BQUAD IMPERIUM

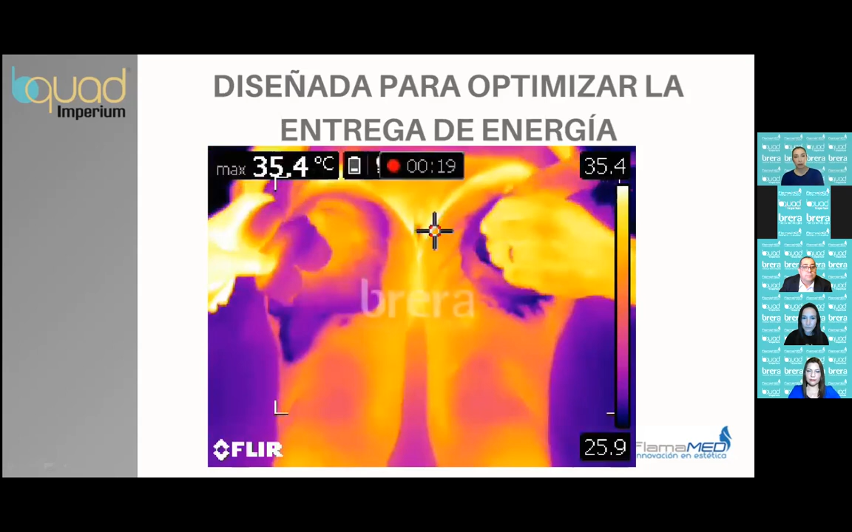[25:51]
On screen: max 35.4°C
Se paró. A ver ahora. ¿Ahí? ¿Se ve bien? Sí, se ve bien. Perdón. ¿Ven? Entonces, lo que nos está midiendo esto es el calor, si se fijan, 34 grados, de este lado 35 grados,
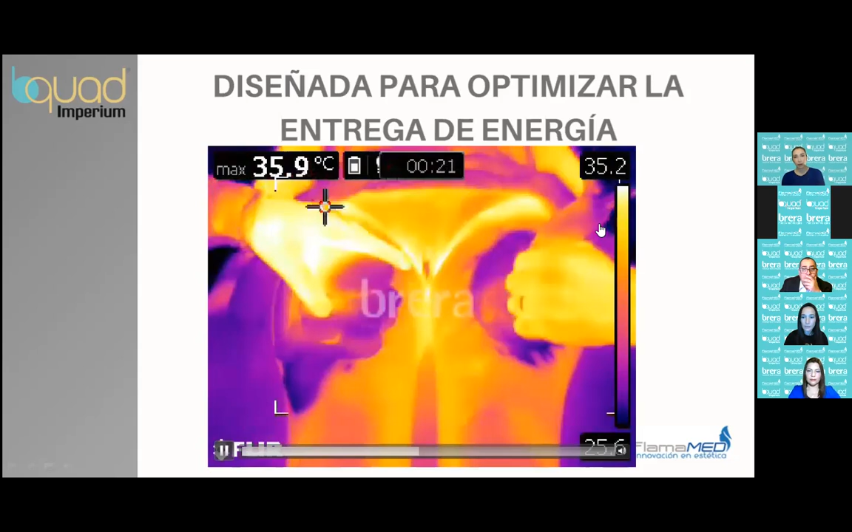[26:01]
On screen: max 35.9°C
y la temperatura ambiente de 25 grados. Ahora va a medir en cuánto está acá.
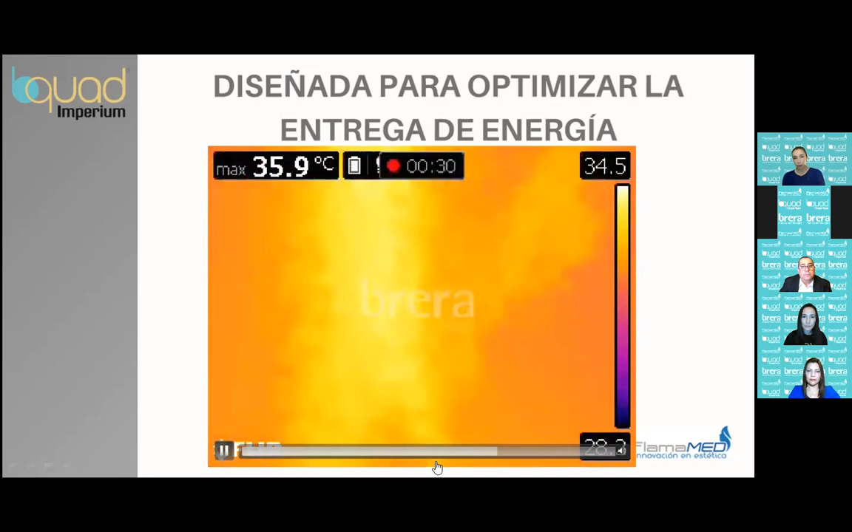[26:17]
On screen: max 35.9°C
Mira, de un lado ya llegó en 35 segundos, ya llegó a 36. No, ahí están midiendo el...
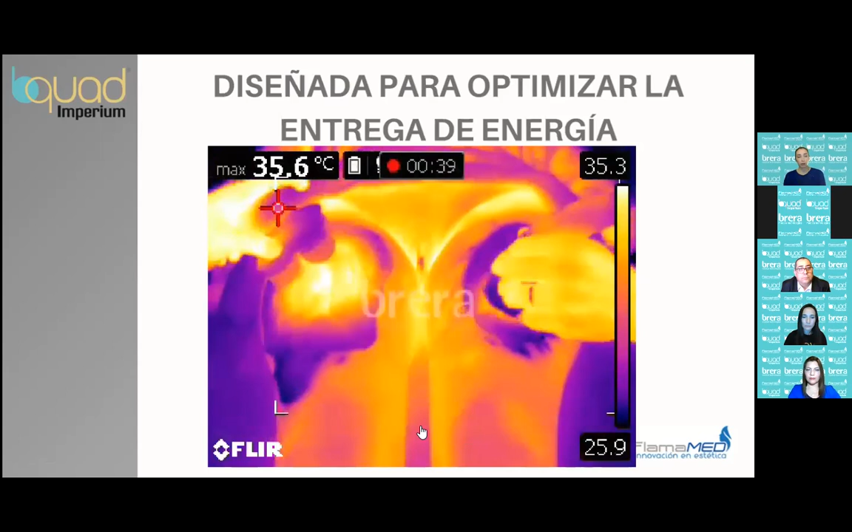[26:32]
On screen: max 35.6°C
En 40 segundos. En 42 segundos llegaron a 36 grados 3 y del otro lado seguían en 35,7.
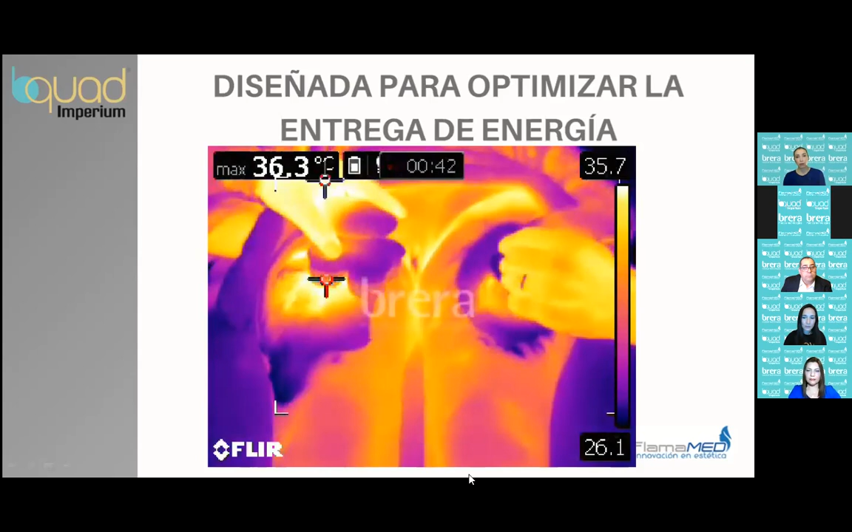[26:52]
On screen: max 36.3°C
Y eso es para que ustedes vean que es rápido,